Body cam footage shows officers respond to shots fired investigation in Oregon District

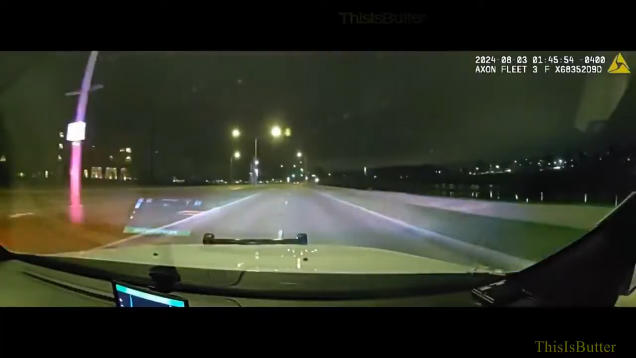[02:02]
I don't know. 535. We're behind that car on Patterson going southbound. Are we good to stay with it? Good. Alright, we're good. We're good? Alright, we got the okay. We are behind it. The speeds are currently 90 miles an hour southbound Patterson.
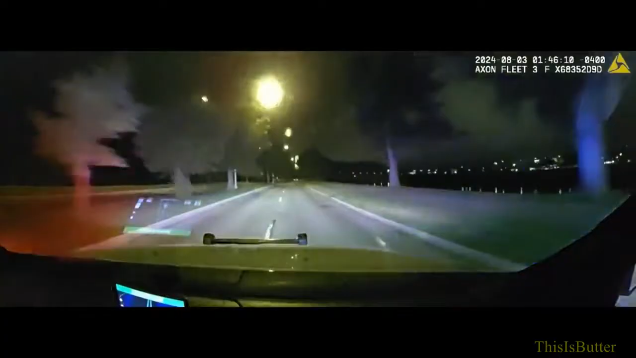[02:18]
No traffic. Currently going back northbound driving. Northbound driving.
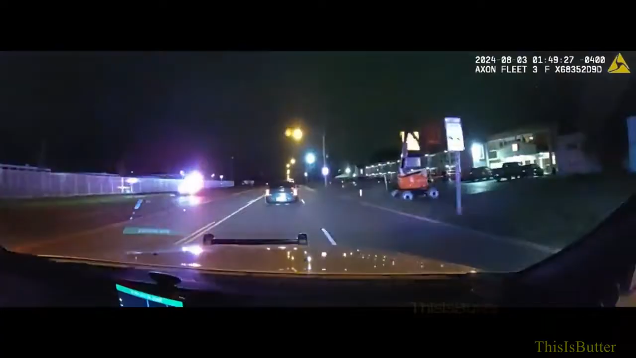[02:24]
You gotta get 45 more close. We don't have any victims. It looks like individuals who were shooting in here in the parking lot. Angry at somebody, but didn't shoot at anybody. Pursuit. Pursuit. Pursuit. Pursuit. What do you say? Notify. Discontinue. Alright. Did you say discontinue? Terminate. Pursuit. Pursuit.